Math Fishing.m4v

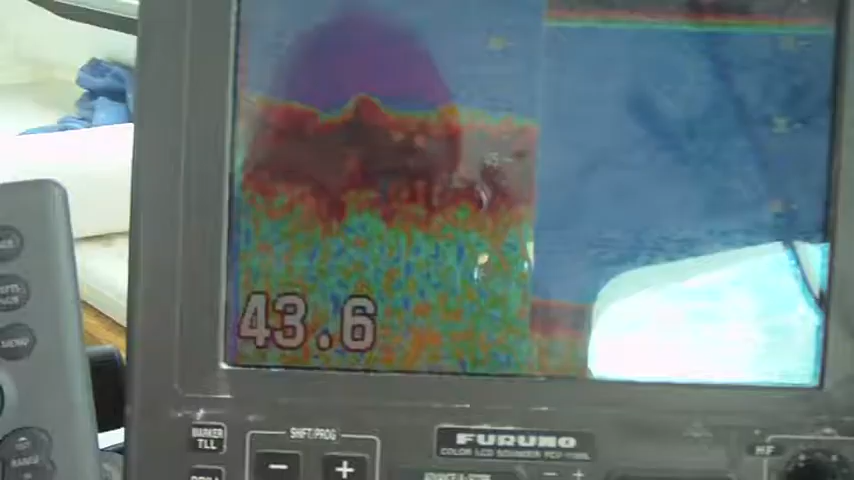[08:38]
That there shows how deep our water is right now.
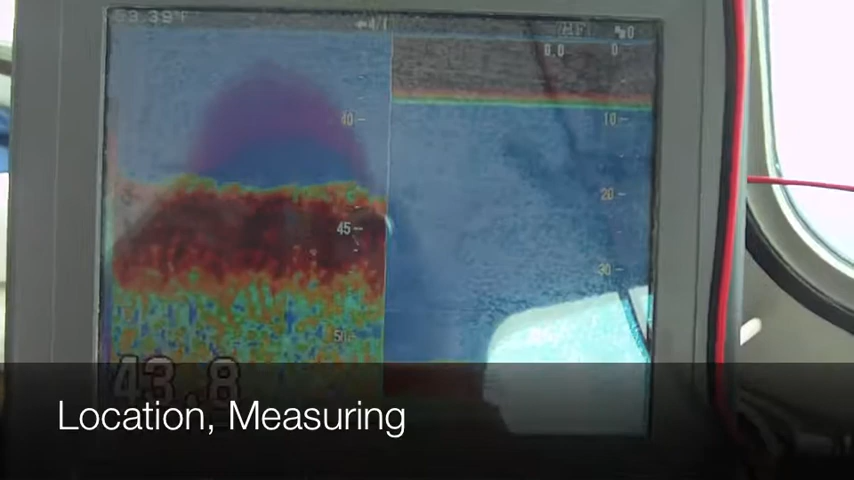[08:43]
Four to three feet. And this red part right here shows the ground bottom.
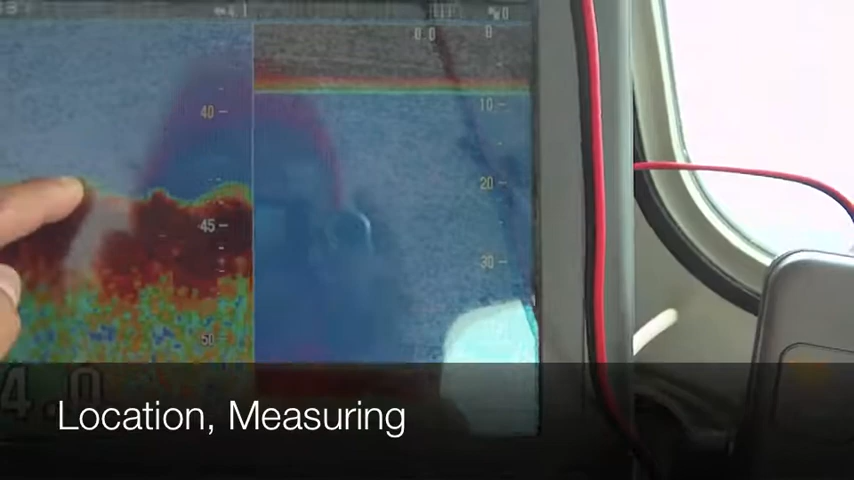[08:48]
And that is what you look for when you're dropping traps.